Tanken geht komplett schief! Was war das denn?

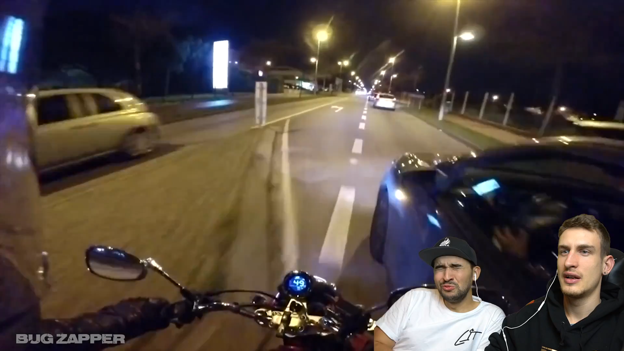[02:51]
Oh, meine Cap. Schon wieder vergessen. Das war so knapp. Krank, sorry, Leute, meine Cap hier wieder. Ich hab das gerade eben schon. Der ist echt am Spiegel noch hängen geblieben. Das war richtig knapp.